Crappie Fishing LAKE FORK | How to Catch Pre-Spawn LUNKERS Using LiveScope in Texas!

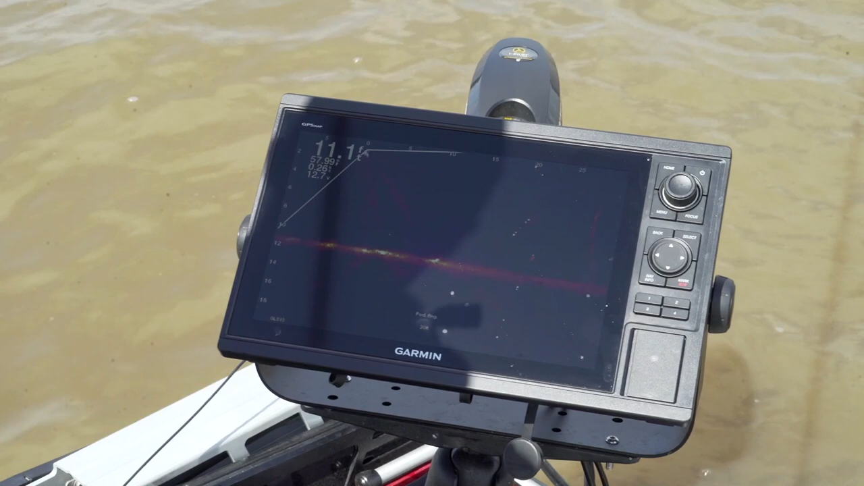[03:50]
Of course, there's going to be a lot of fish moving today, but that fish is just kind of... It kind of looks like a frying pan almost down there. Yeah, it's going to be really...
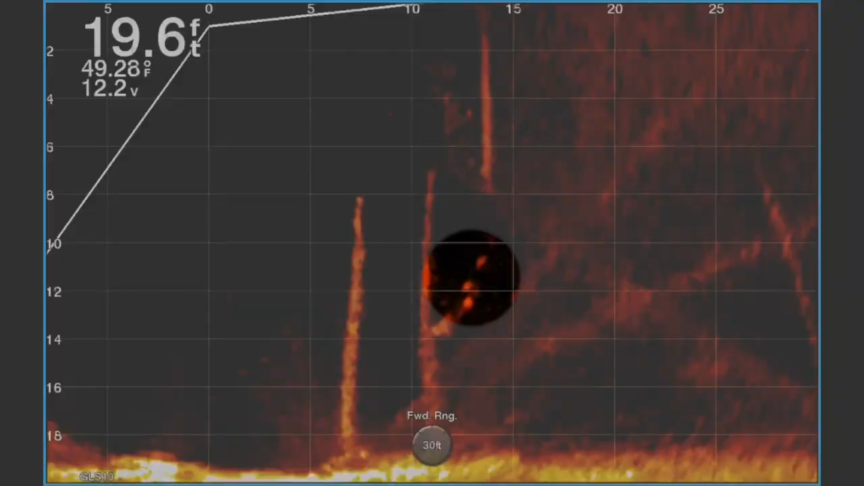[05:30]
On screen: depth 19.6 ft, water 49.28°F
see if it's just your jig head. But if you've got something above that as a reference, you can kind of pick it up on the screen a little bit better.
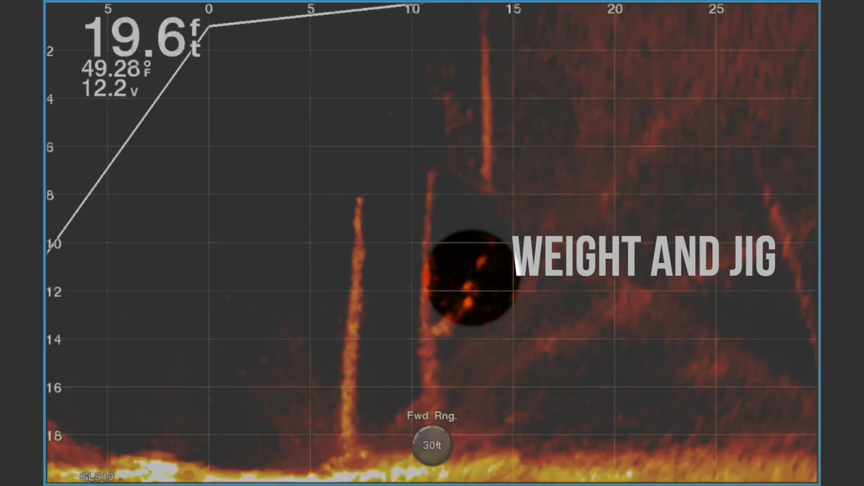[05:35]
On screen: depth 19.6 ft, water 49.28°F
And I use a tungsten weight just because it's a lot heavier metal. It's harder. So, it's going to show a really bright return.
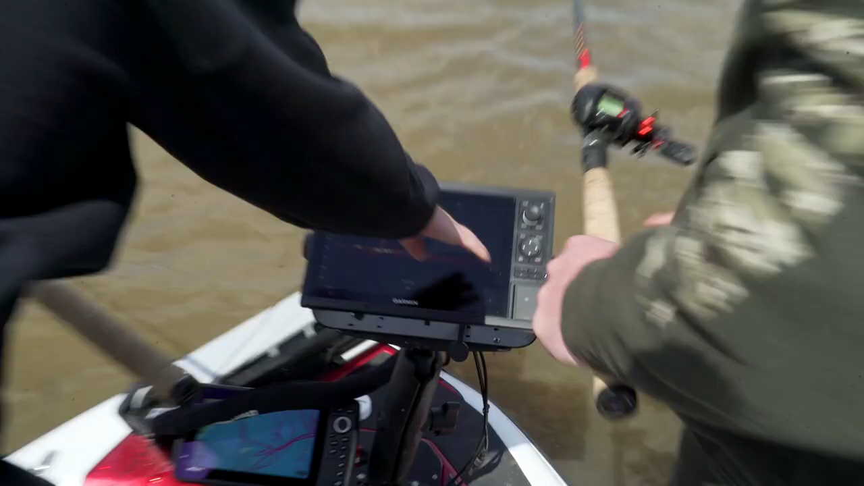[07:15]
He just runs like that. Let me see. There it is. That's a big old gar.
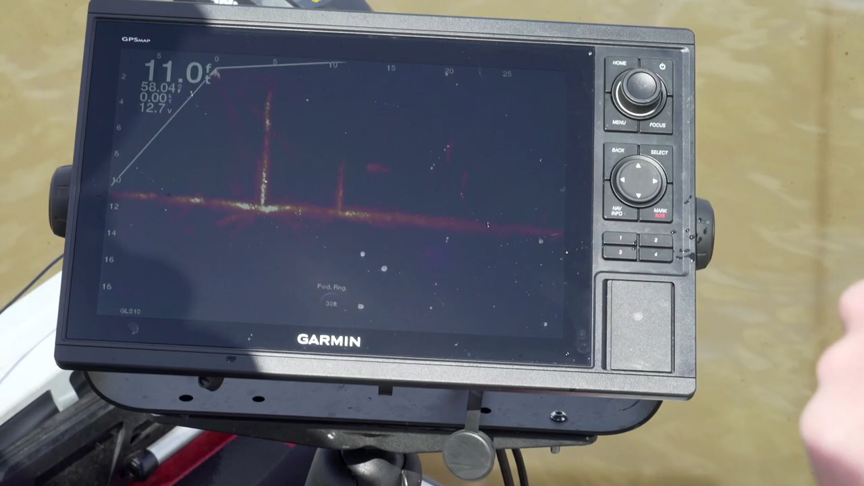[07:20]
Probably about a two and a half foot gar. Don't tell my dad, please.
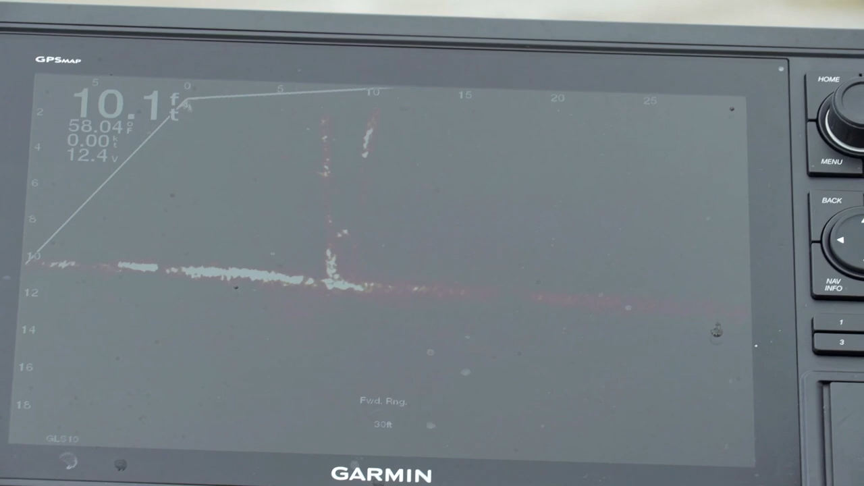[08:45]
On screen: depth 10.1 ft
Get ready. See him moving? Get ready.
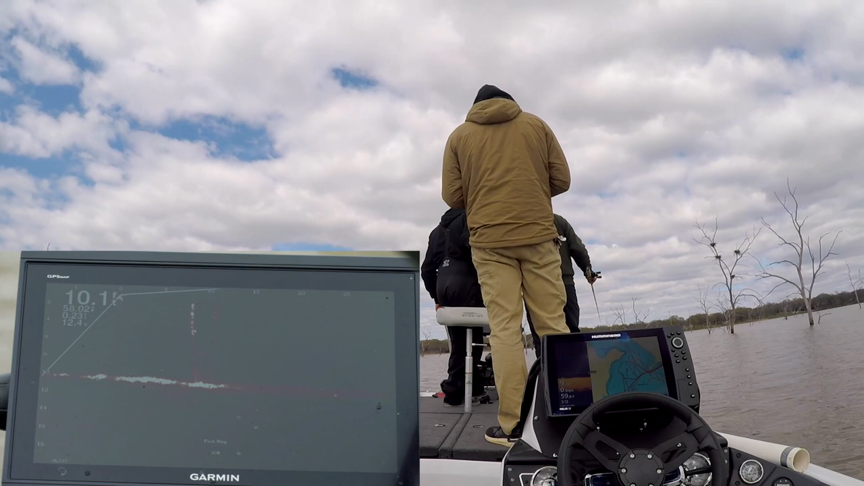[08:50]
He's coming up after. There he is. Oh, that's a good one. Swing him up here.
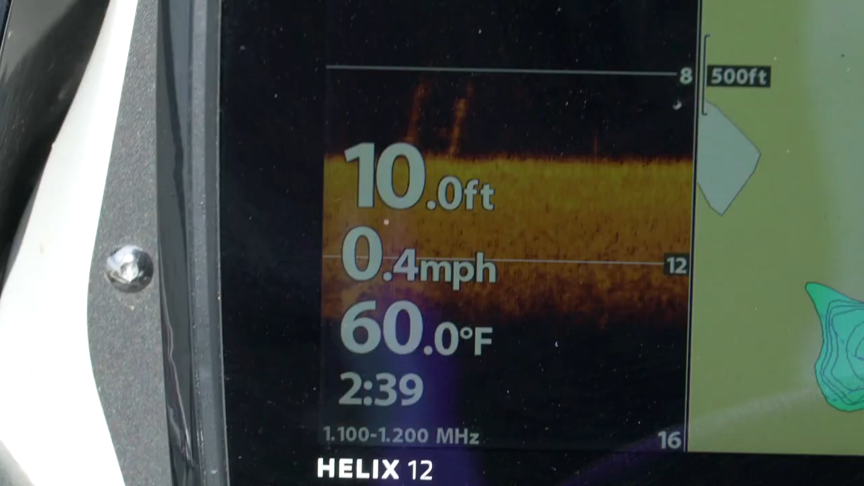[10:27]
On screen: depth 10.0 ft, water 60.0°F, speed 0.4 mph
There's three different modes. Forward, down, and perspective, which is looking this way. Forward mode, it's like this.
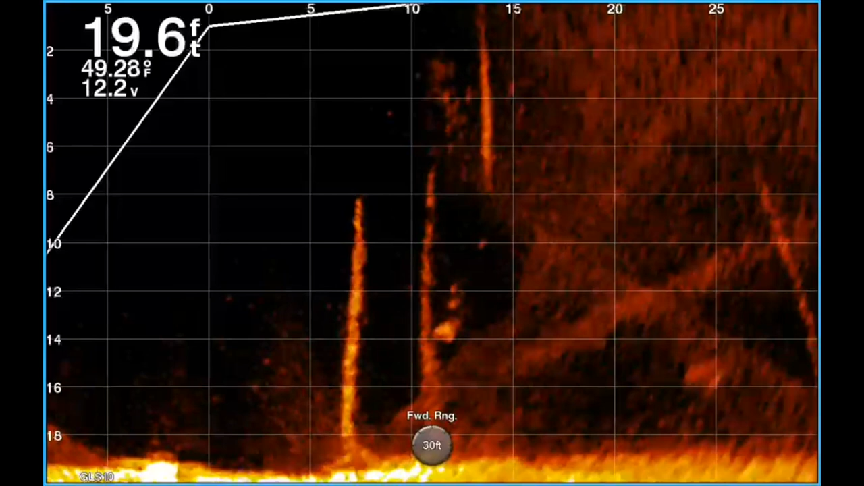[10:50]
On screen: depth 19.6 ft, water 49.28°F
That's another reason we use heavy weights, because you can just swing that rod over and then you're right by that fish.
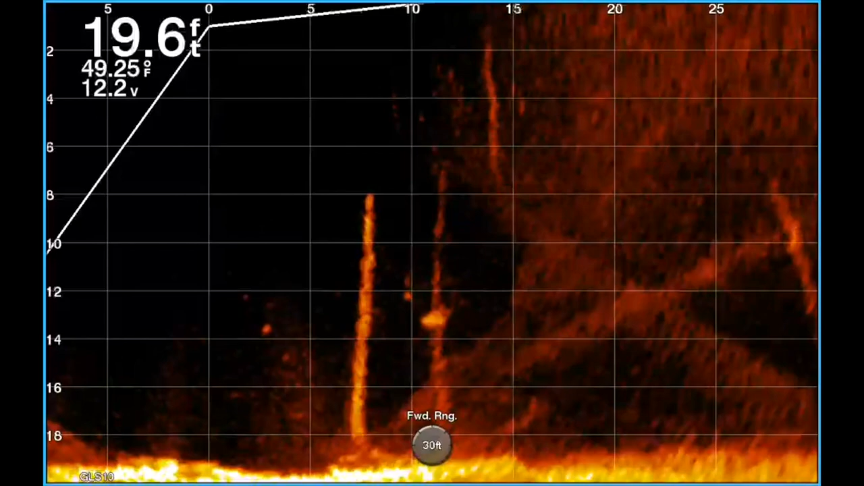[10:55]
On screen: depth 19.6 ft, water 49.25°F
Because even though it looks like you're right by it, you could be three foot away from that fish.
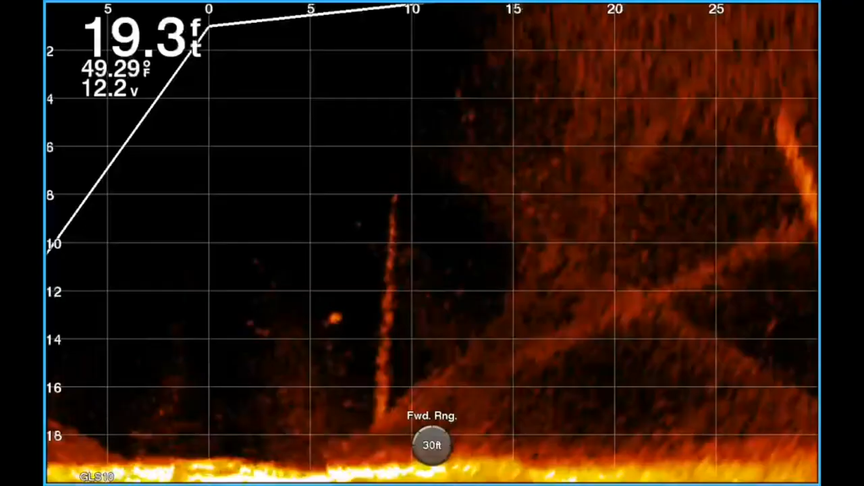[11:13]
On screen: depth 19.3 ft, water 49.29°F
It's got five, ten, fifteen, twenty, five foot increments. And when I'm looking for fish, you know, I'll go all the way up to forty, fifty foot.